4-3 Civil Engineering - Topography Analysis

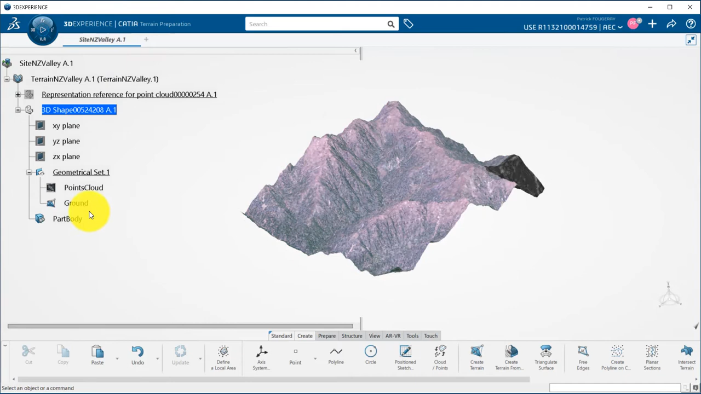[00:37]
I then created a terrain from it and can now switch it to the polyhedral modeler using the enable for 3D design command. I can then launch the terrain topography analysis command which contains several different capabilities.
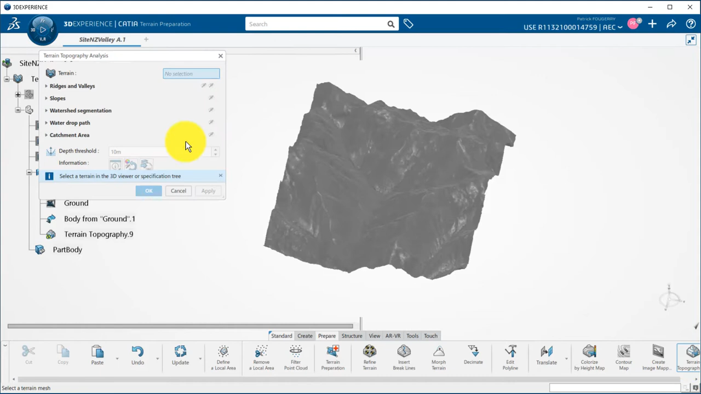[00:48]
First I can compute ridges and valleys from the terrain. Notice that I put the minimum length slider to its maximum to get only the longest ridges. We can also filter ridges and valleys to visualize
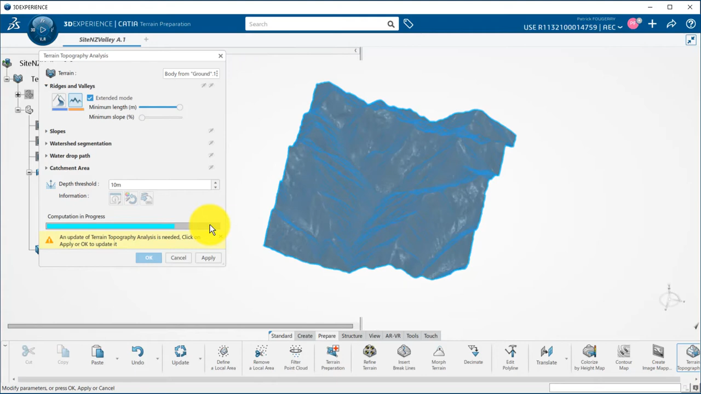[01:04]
only the steepest one using the minimum slope slider. I then compute the valleys.
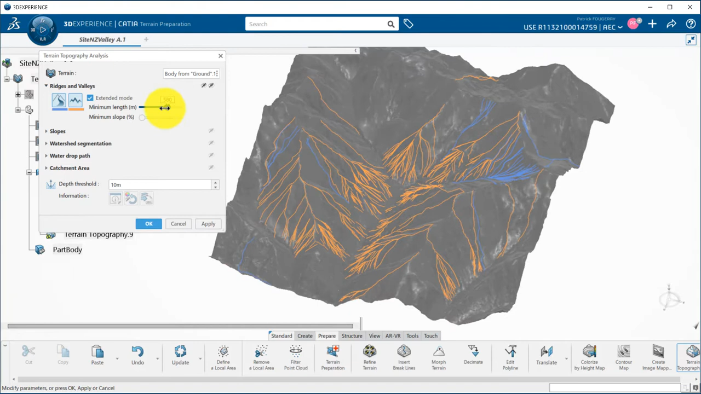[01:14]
As an example if I decrease the allowed minimum lengths we can see that more ridges and valleys will be generated.
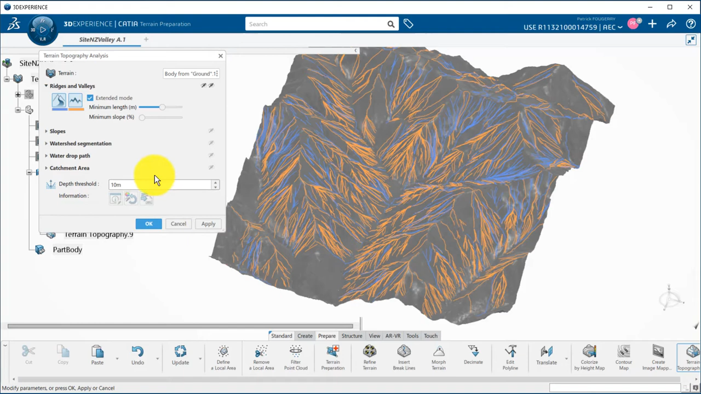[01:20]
I can deactivate the ridges and valleys by clicking again on their icons and I need to click on apply to update the visualization. Second option in there is to visualize the slopes of the terrain.
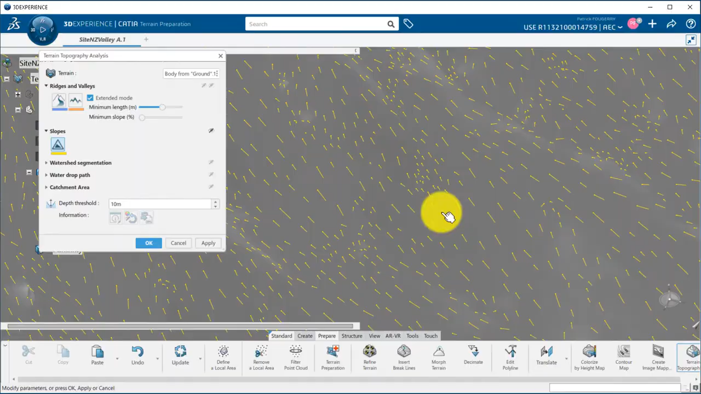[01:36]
The yellow dot points upstream the line downstream.
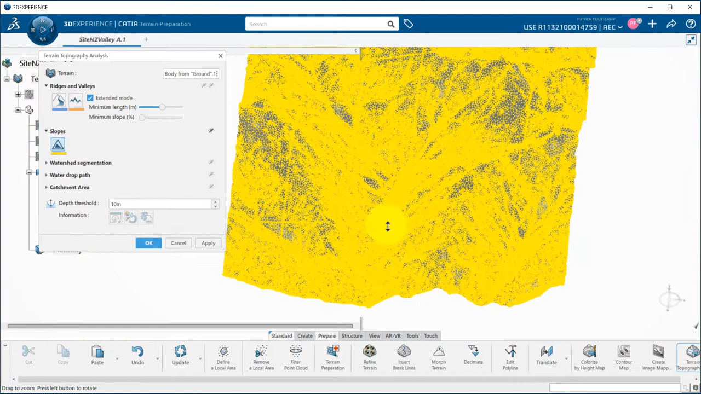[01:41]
Third option is the watershed segmentation that will create all the basins based on the depth threshold parameter that will allow you to merge the basins or not.
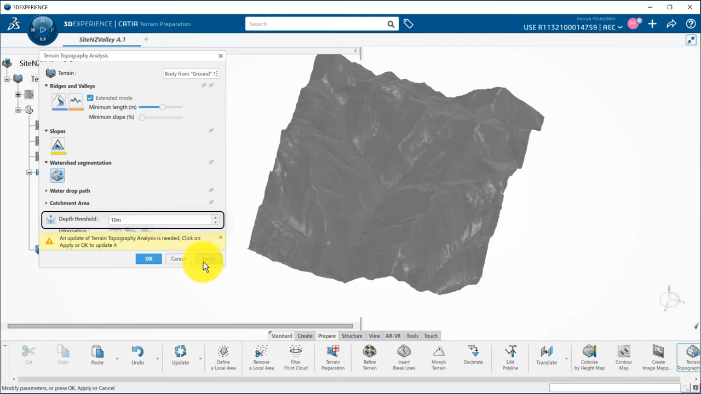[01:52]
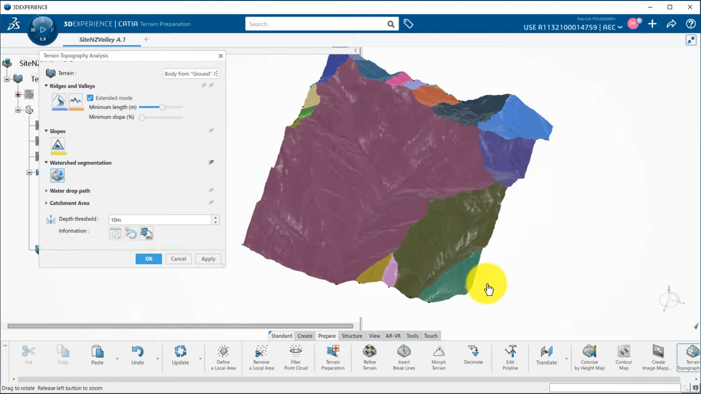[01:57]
Each basin has a different color and you can see the outlet the black dot at the lowest point.
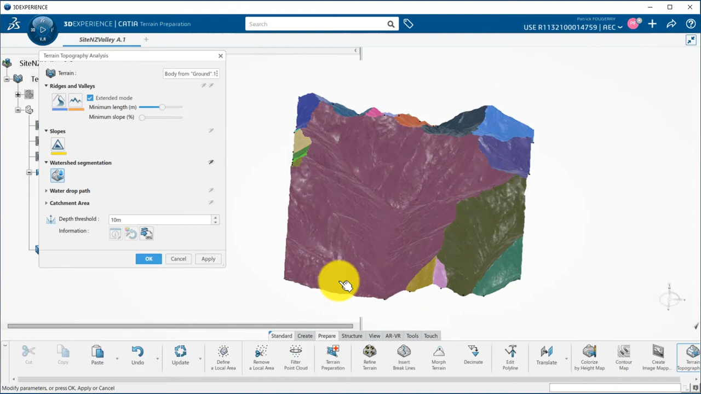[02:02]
You can export a report for the watershed segmentation that will generate for each of those the perimeter,
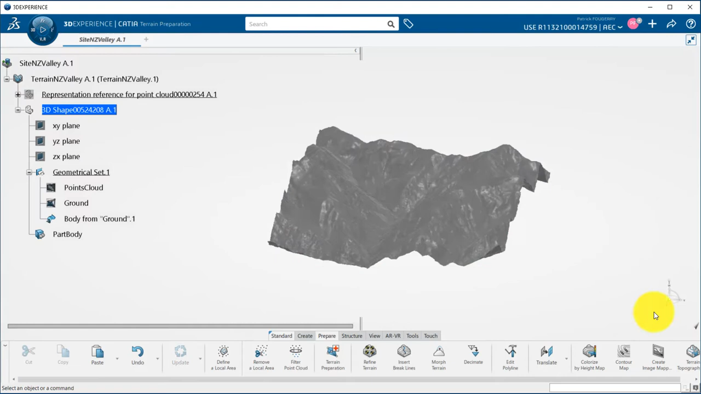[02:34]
Fourth option of the panel is the water drop path.
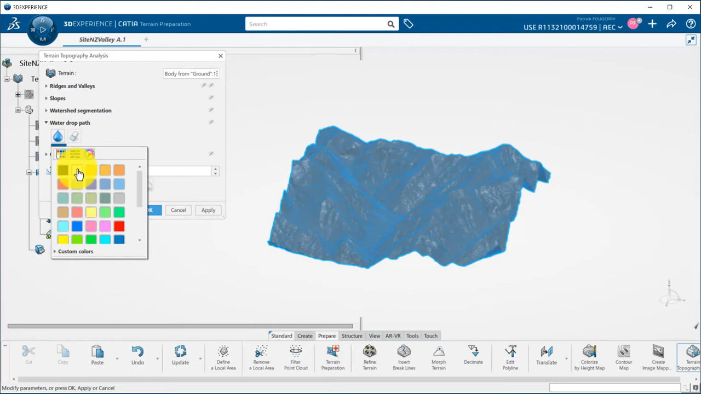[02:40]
For all options you can quickly change the color by picking the colored line. Here by hovering over the terrain it will display in real time the water drop path downstream of the mouse location. It is also dependent of the depth threshold parameter.
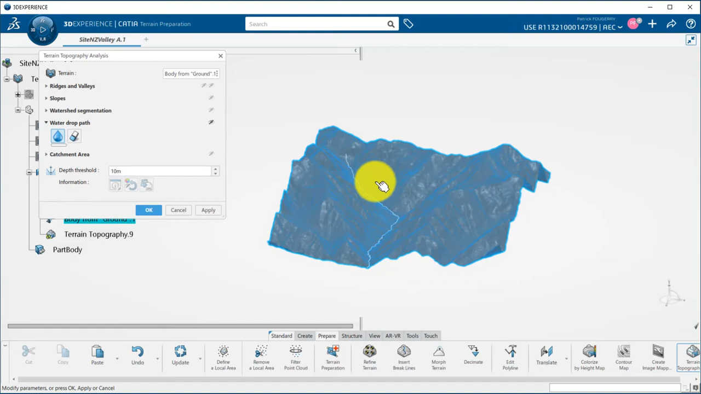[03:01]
By clicking on the left mouse button the path will be kept and if I click on OK in the panel it will be saved under the terrain topography feature. This means that I can work with it. For example I can switch it to polyhedral modeler to
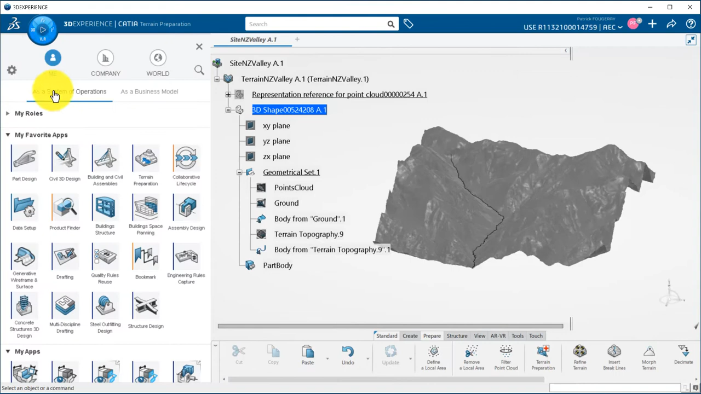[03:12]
be able to create a point on this path or intersect it with a plane or a surface.
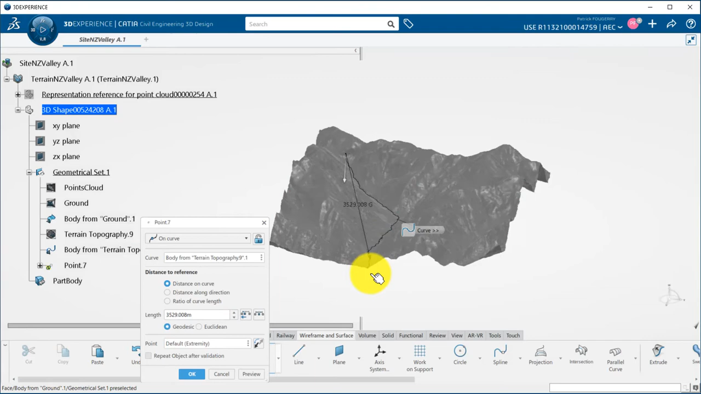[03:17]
That could be for example the location of a dam.
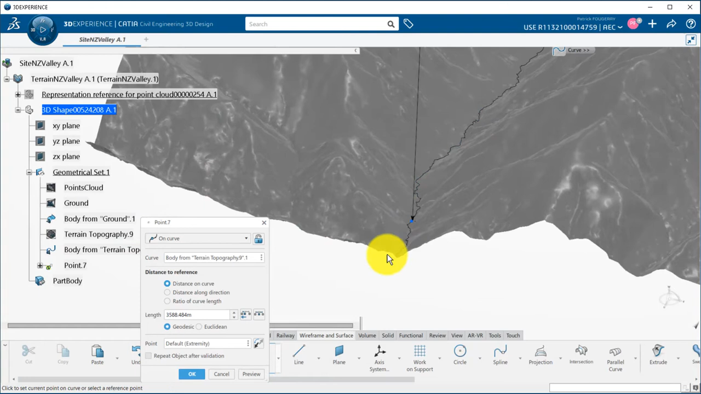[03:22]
I can then split the water drop path by the point
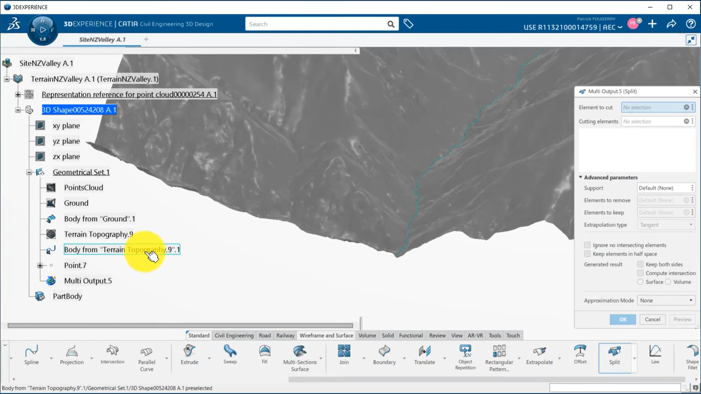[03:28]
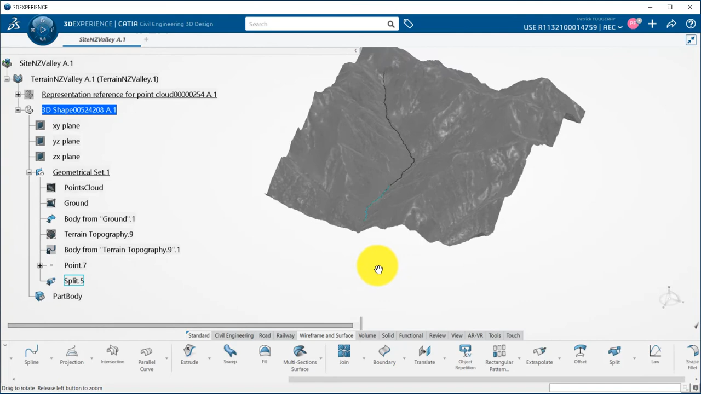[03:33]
and going back to the terrain preparation and the topography analysis command.
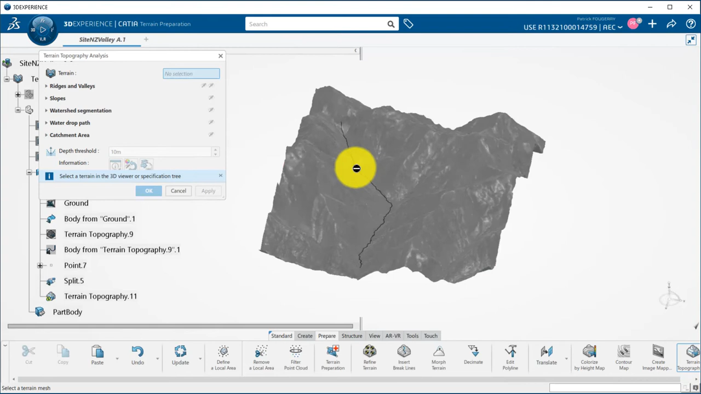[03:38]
I will be able to compute the catchment area of my river till the dam location.
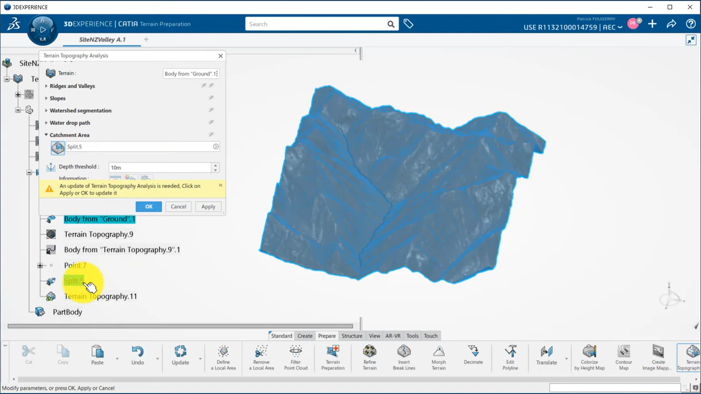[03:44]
This is the last option of the topography analysis panel. It will generate the catchment area for my stream. By clicking on the green surface like for watersheds I can modify the name change the color and visualize information such as perimeter or area.
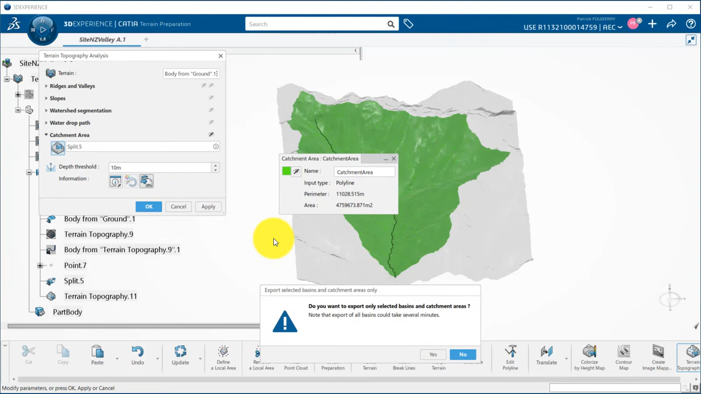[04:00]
This information can also be exported for further analysis.